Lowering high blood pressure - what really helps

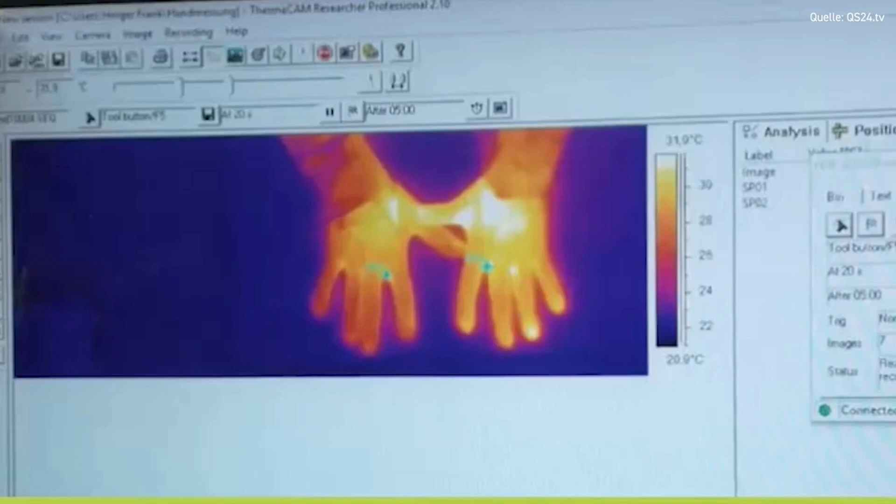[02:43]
On screen: scale top 31.9°C, scale bottom 20.9°C
in a double blind test so I put my hands on it and somewhere
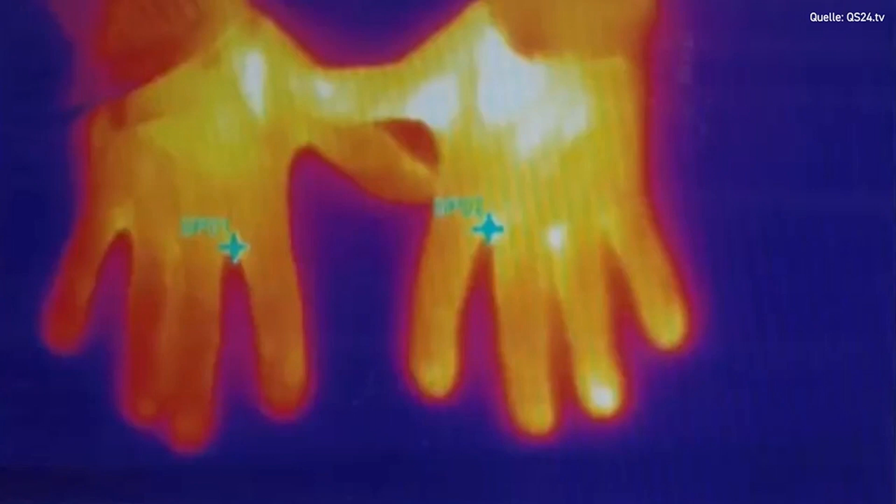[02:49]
there is a and somewhere there is a real Kleinshire fields film
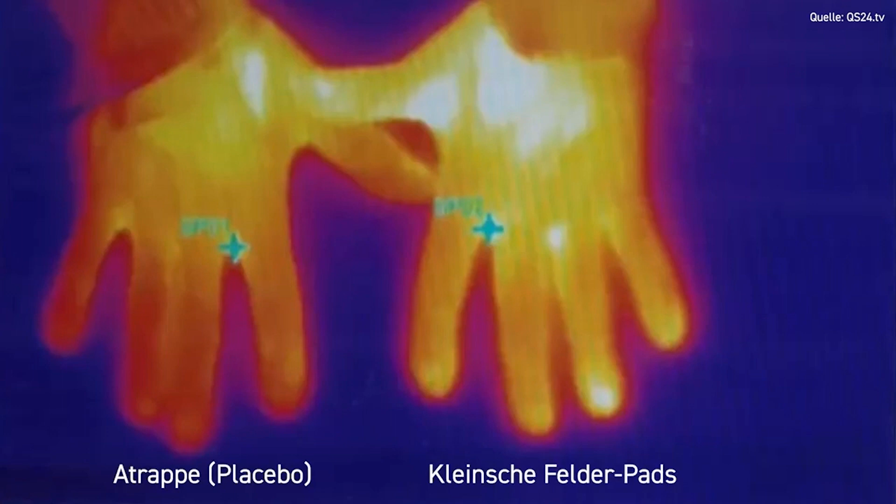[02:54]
and yes after five minutes we can already see the result yes it's really quite impressive as you can observe after five minutes one hand
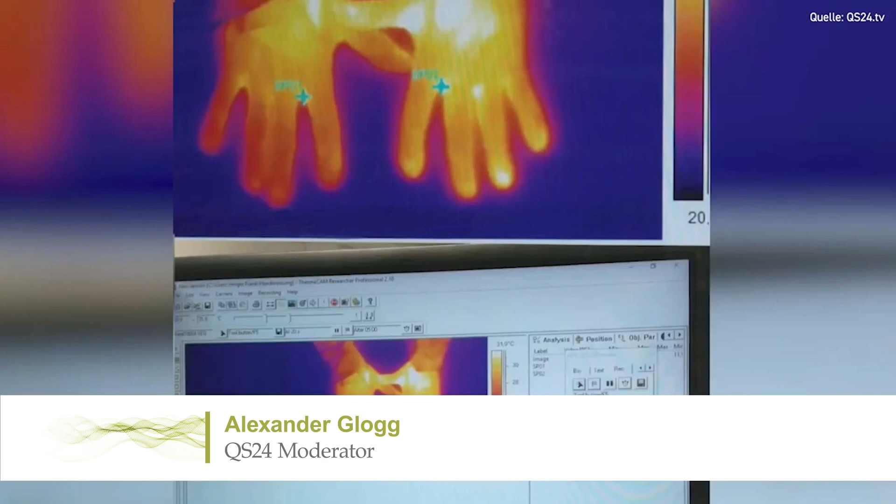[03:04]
has a significantly higher blood flow than the other right that's the noteworthy point
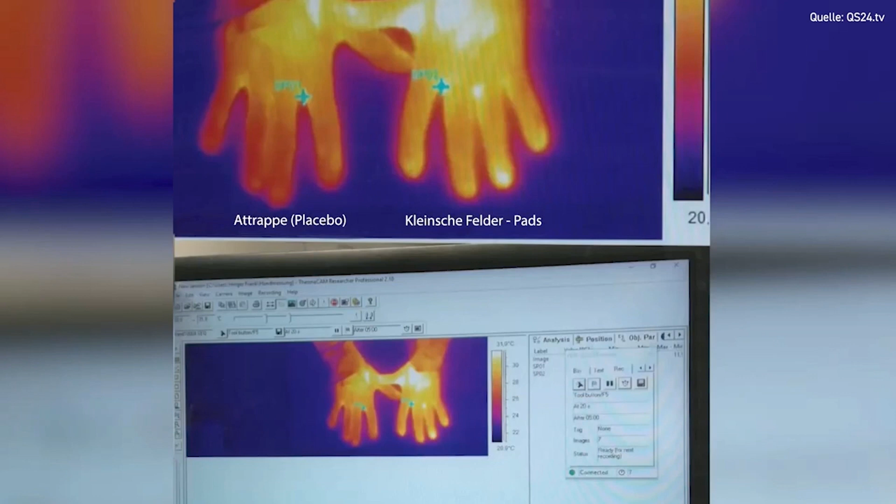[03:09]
although I don't notice anything I go there unsuspecting